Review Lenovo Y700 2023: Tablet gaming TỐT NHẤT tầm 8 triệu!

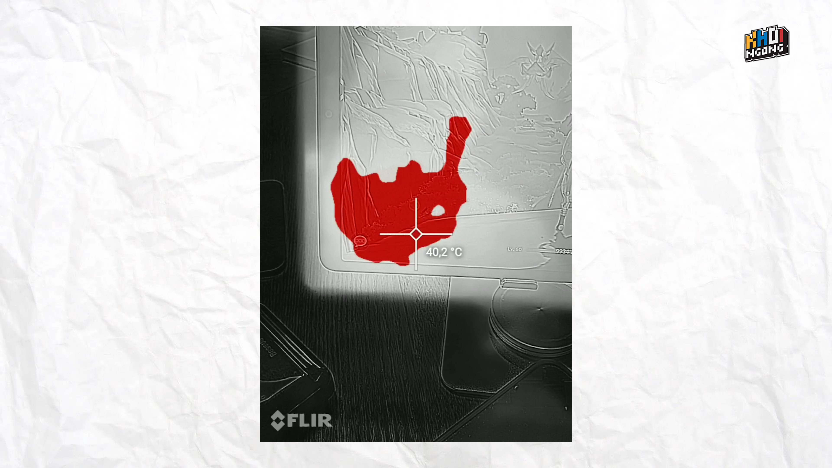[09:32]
On screen: spot 40.2°C
khi đó Nhiệt độ mặt sau Cũng sẽ chỉ khoả tầm là 40,7 độ Gần 41 độ Có một số chỗ ấy Thì nó sẽ lên đến Cũng khoả tầm 41
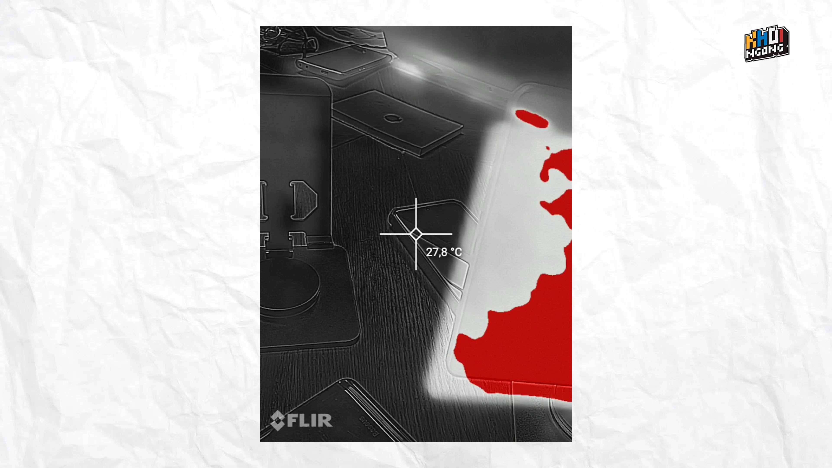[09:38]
On screen: spot 27.8°C
độ Với cơ bản Thì nhiệt độ em này Vẫn rất là ngon Mặc dù bạn bật chế độ hiệu suất Để mang lại một cái FPS Ngon là kinh đào Và đó là tất cả những gì Mình muốn chia sẻ bạn Về